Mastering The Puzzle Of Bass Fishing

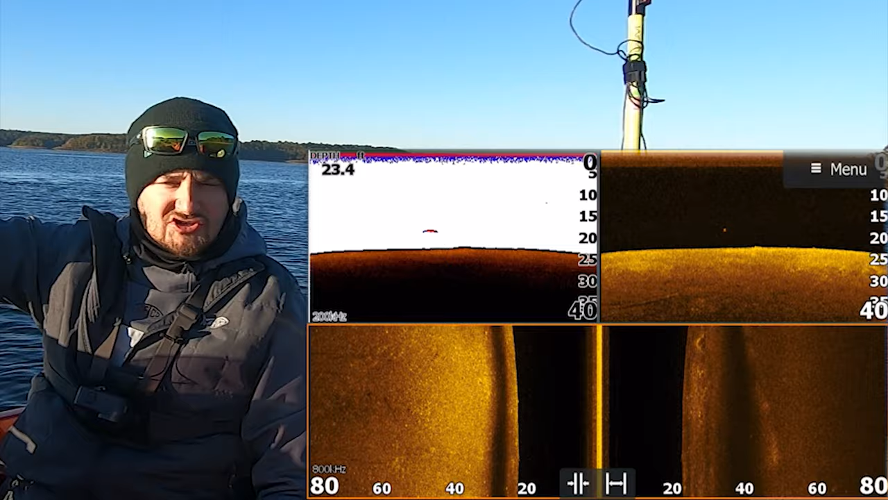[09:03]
of the channel but they were hybrids like how they were just moving they were big
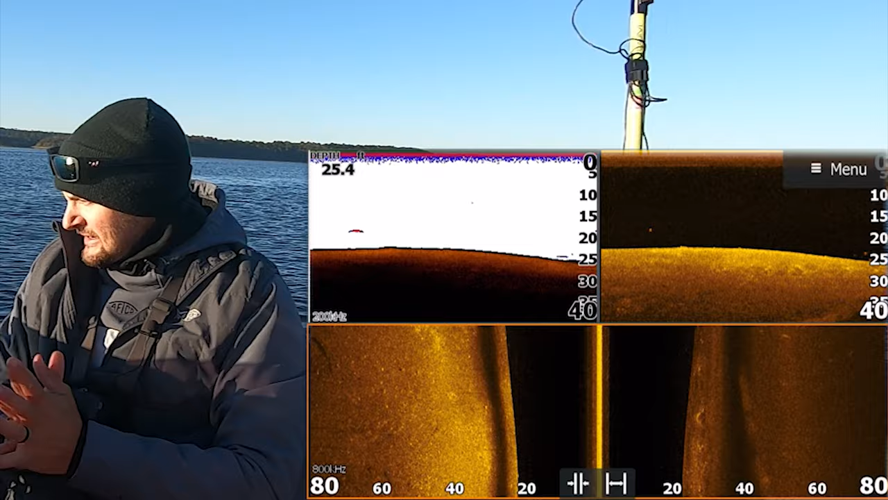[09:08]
uh you know and there's some fish right there on the bottom as you see
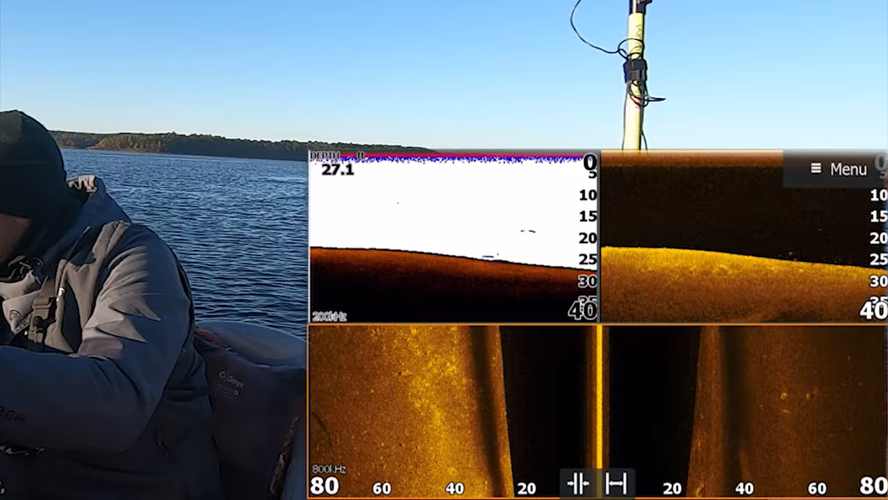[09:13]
they're tight to the bottom and that's one thing that can be hard with the 2d at times i've seen them that tight but there are some fish out here on the bottom and i threw the spoon at and they came up and looked at it but even those fish on the high spot were bass 100 black bass how they're acting to me um and i caught i pulled them off and i don't know they they ain't acting like they're wanting to eat and i didn't fish for them long because i just know i might need to waste my time and i need to find some active fish these hybrids out here though we're just rolling real
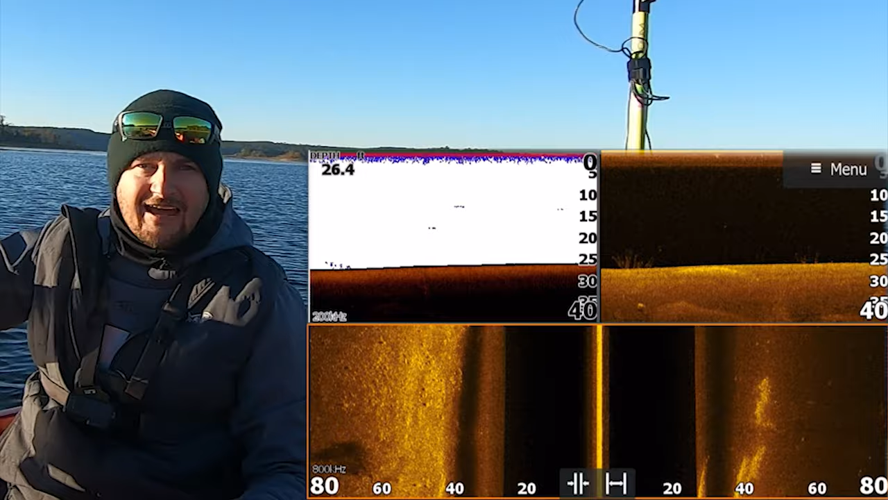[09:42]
fast and it's crazy like they they they didn't want to act like they're feeding either or wanting to eat you see that rock spot right there to the left uh kind of started to come up we're 26 foot it's
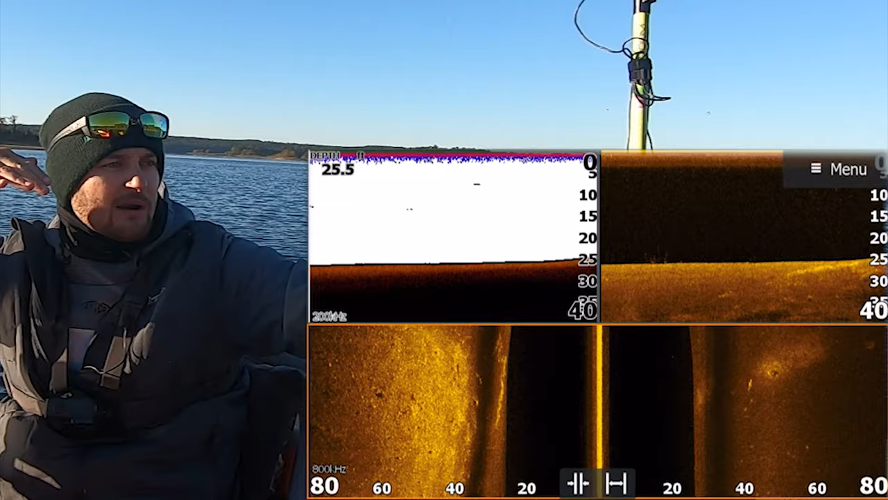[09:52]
probably up there about 10 to 15 and uh hopefully i got a screenshot of them dotted up like i think i might have got the actual screenshot you're kind of seeing a mixture
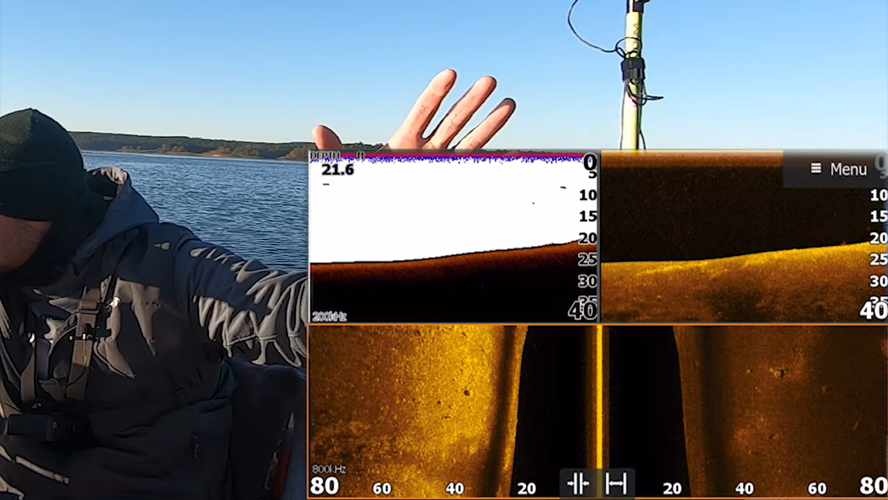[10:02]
of uh mixture guys of grass that's on the back side okay but that's all rock that you're seeing right there and we're right now in the middle of
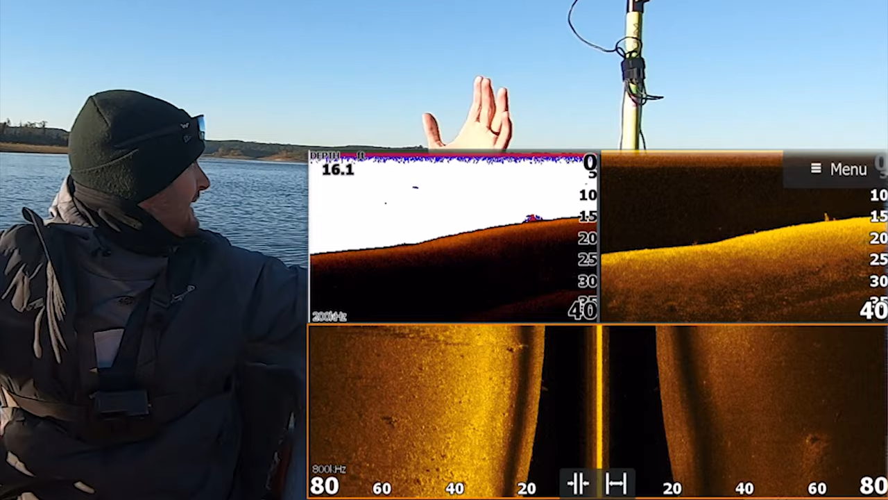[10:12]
the mouth of this creek here okay on the lake i might get to put the drone up later i don't know if i'm gonna find these fish again for you guys i mean i could probably drop the scope and find them
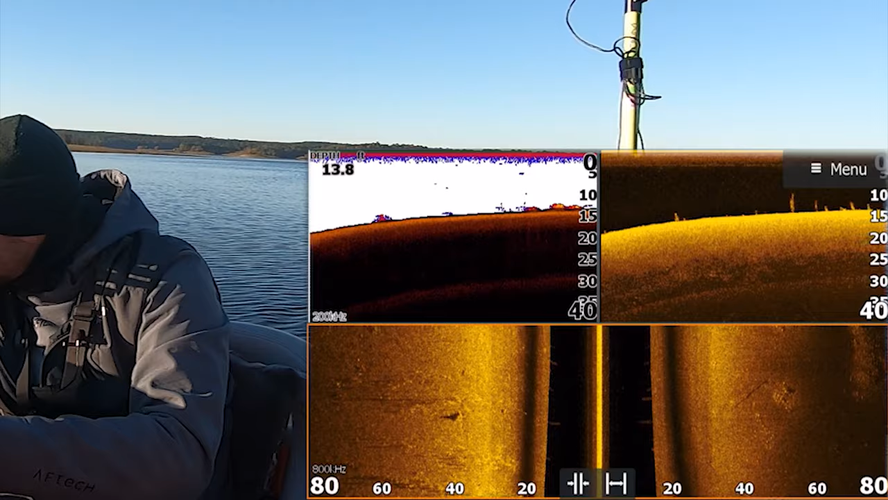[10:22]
uh far right over there's a little bit of rock see we're kind of we're kind of on this that's all grass i'm kind of i'm kind of actually on the high spot i'm not familiar with this area and i got the sun in my eyes but see we're right here in the middle of the creek 16 foot about to drop
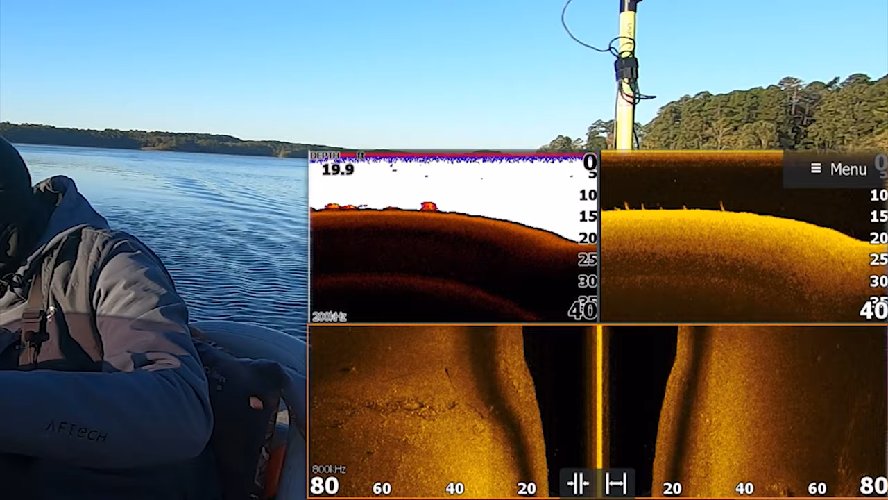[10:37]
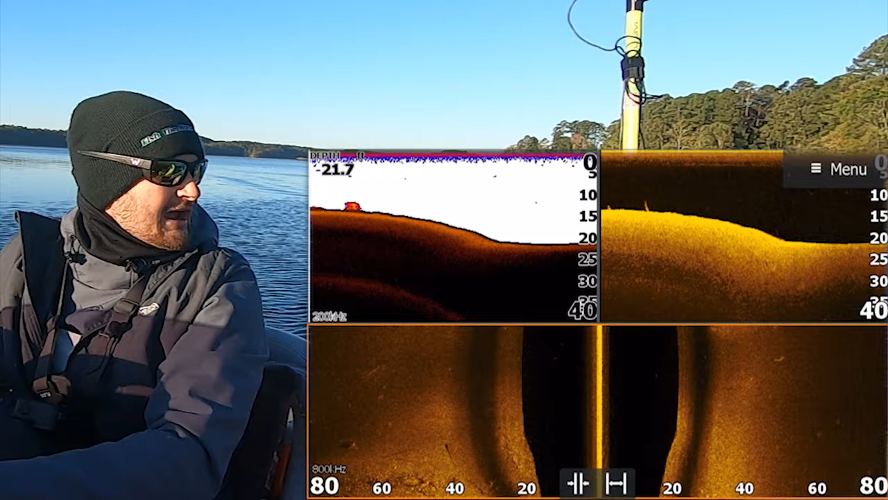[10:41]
and then there's the little channel right there that high spot right there man i just kind of went right perfect over them and uh now i'm just going to kind of kind of graph that through here
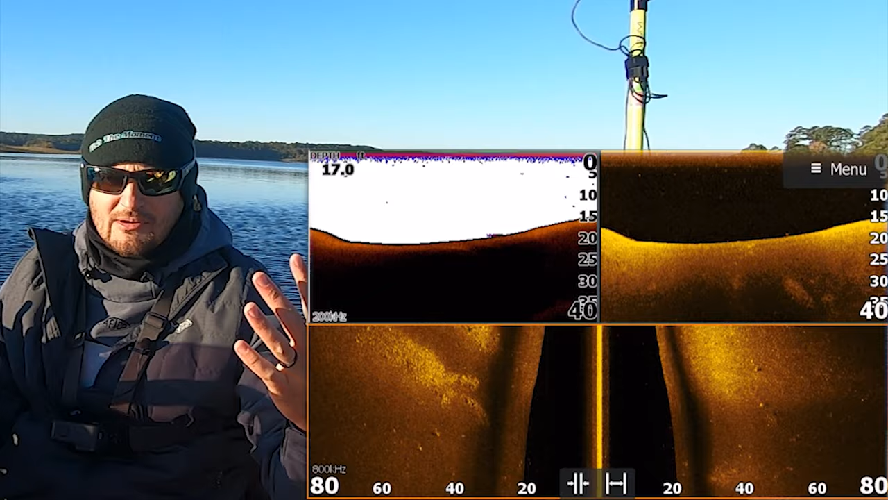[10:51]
with all my technology stuff i don't know how much of this guys you're going to get today from me i do need a guy trying to go out and catch some fish and keep doing this
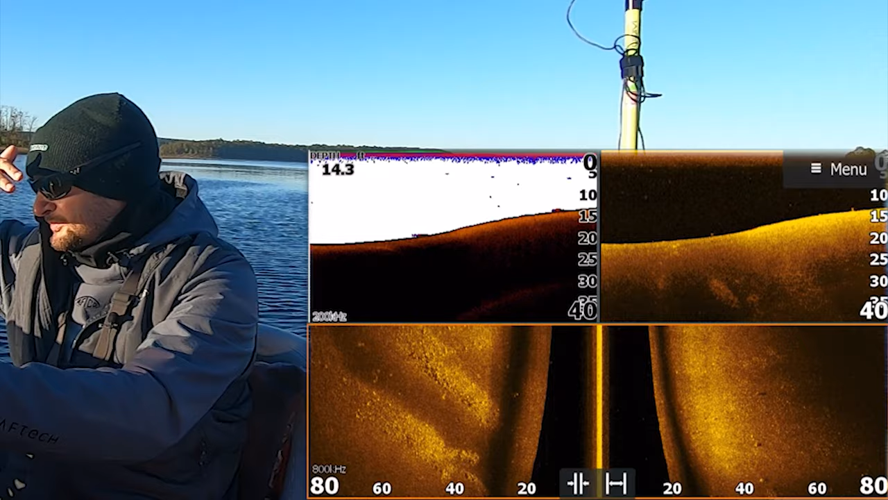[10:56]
but uh you see that little rock split right there which is pretty interesting it does show
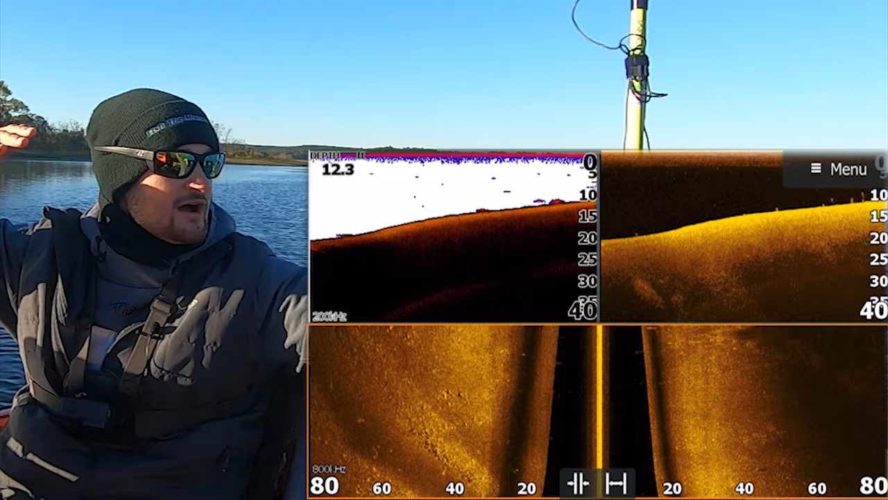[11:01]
a road going through here somewhere so that could be kind of part of it
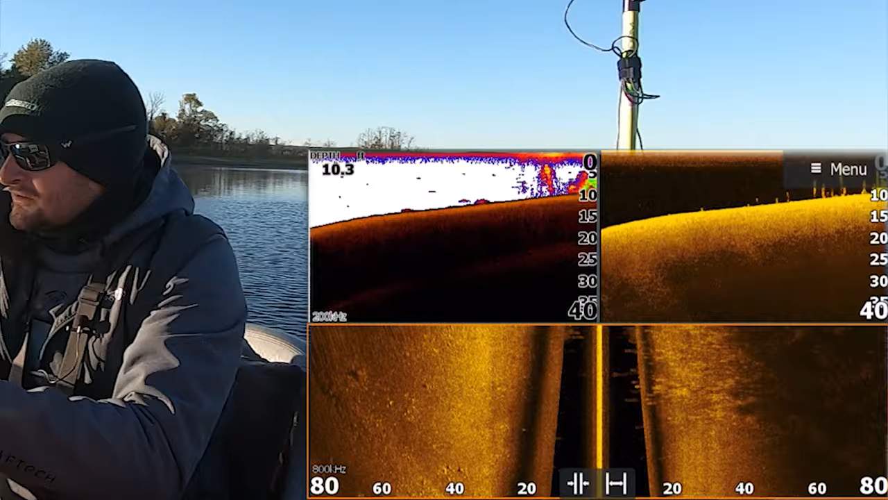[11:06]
all right let me see don't need to go from the bank or anything there's you some grass there